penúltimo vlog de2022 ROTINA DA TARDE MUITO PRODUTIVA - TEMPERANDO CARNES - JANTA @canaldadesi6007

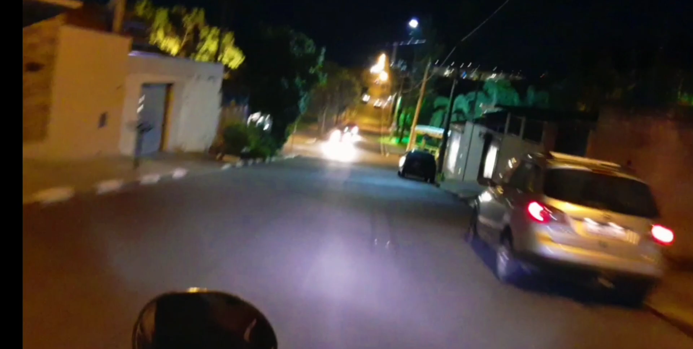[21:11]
bem. Aqui é a Lagoa da Cosmo, na cidade de Cosmópolis.